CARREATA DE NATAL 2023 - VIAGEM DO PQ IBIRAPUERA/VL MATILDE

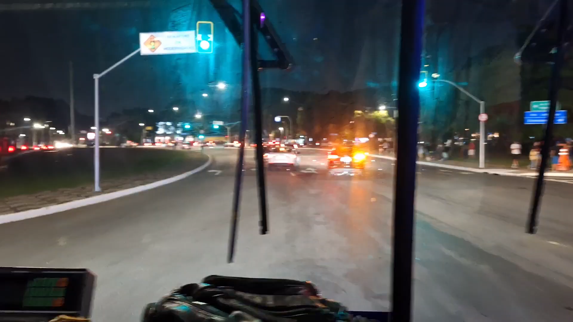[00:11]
Saindo aqui do Ibirapuera, como destino ao Vila Matilde.
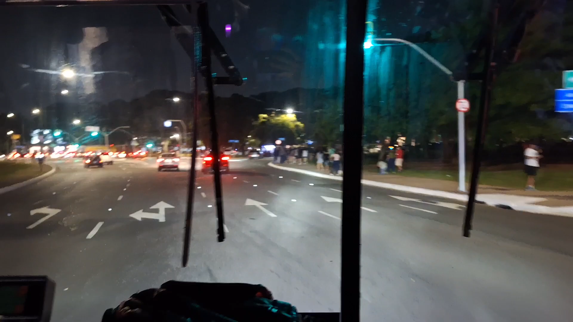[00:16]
Estamos aqui a bordo do carro 772 da Imperador.
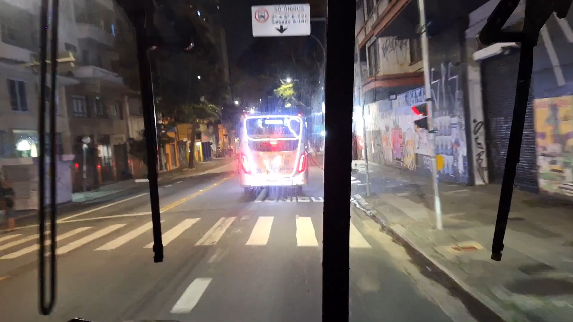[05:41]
seguindo aqui na Brigadeiro. E, rapaziada, esse trajeto aqui ele não tem tanta explicação, não é tão complicado desse jeito. Entendeu?
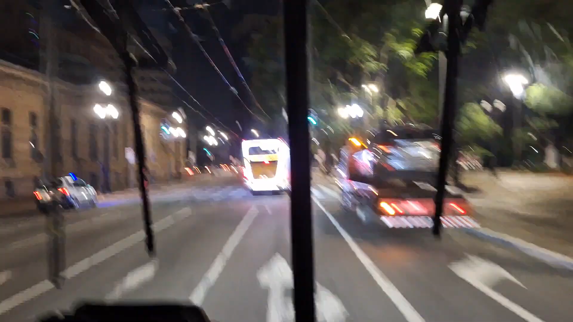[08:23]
Porque sinceramente, cara, não é muito difícil fazer uma decoração igual essa aqui, cara. Não é muito difícil você pegar as ideias das empresas e reproduzir. Entendeu? Ou seja, fica o recado pra metrópole aí. Se estiver assistindo esse vídeo, já fica o recado aí. Né? Já vai passando. Com nós é assim, né? Estamos descendo a rua da Batistela, chegando perto do Tricel, subindo o viaduto da Zona Radial Leste.
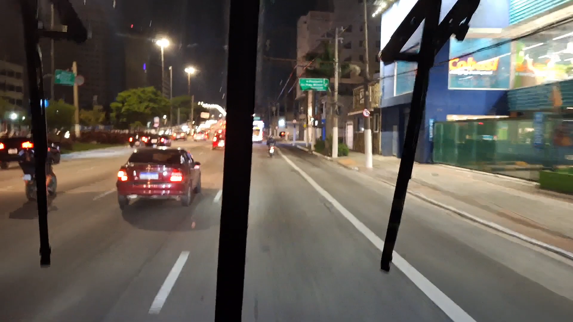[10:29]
Agora vamos passar por mais um viaduto.
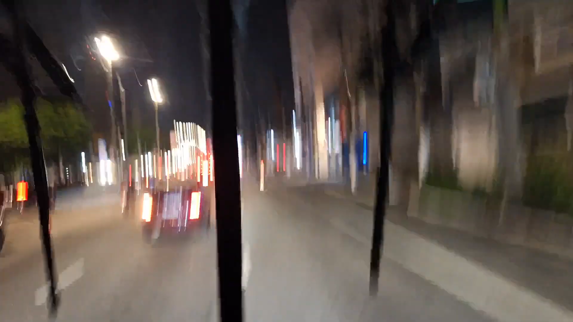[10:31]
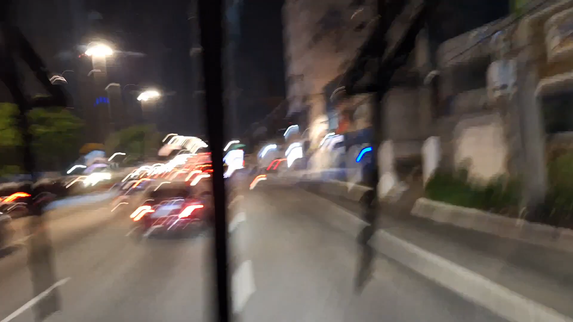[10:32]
A gente já tinha passado por outro viaduto, não gravei ele completo, mas já tínhamos passado.
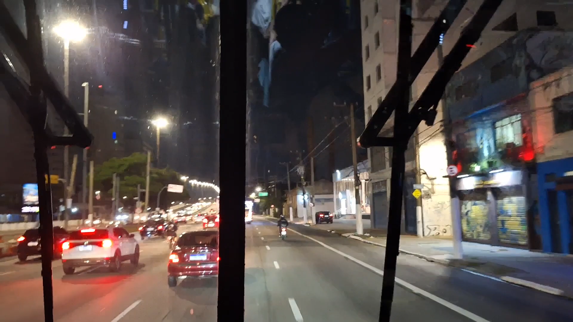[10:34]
Agora vamos passar por mais outro aqui. Rapaziada, essa carreata não é muito diferente da outra.
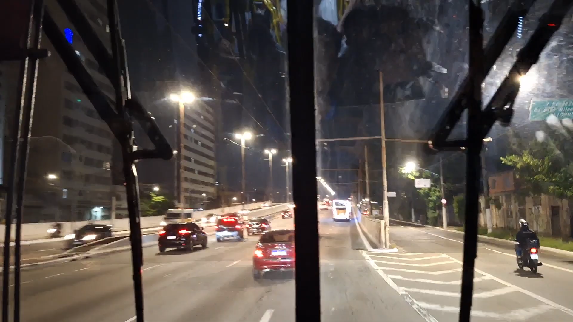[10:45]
A decoração dos carros estão muito tão diferenciadas.
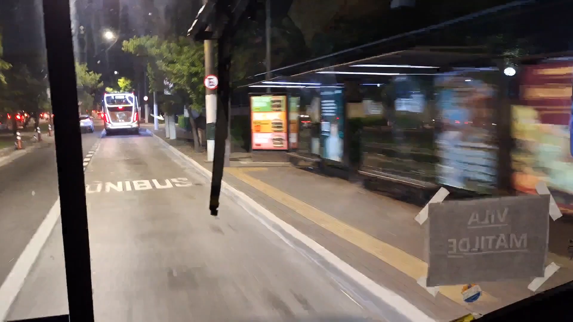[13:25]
Milênio 5 articulado normal, 18 metros.
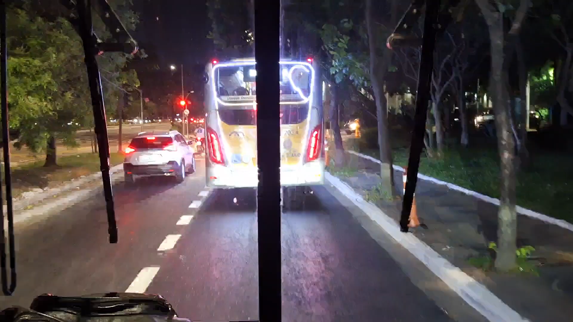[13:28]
Vai sair mais elétricos ano que vem.
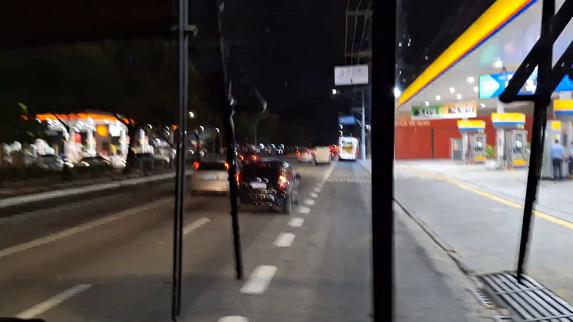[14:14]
Aqui é a estação, que, como eu disse no outro vídeo, de várias integrações e de várias linhas que aqui passa.
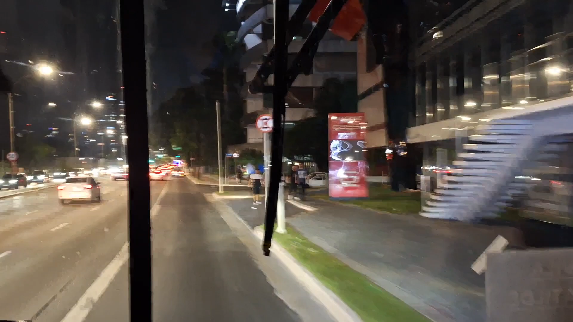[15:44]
rapaziada, seguimos aqui o trajeto. Agora vamos passar aqui pelo metrô Carrão. Acabou de sair do metrô todo a pé, mas logo em seguida o metrô Carrão. Já...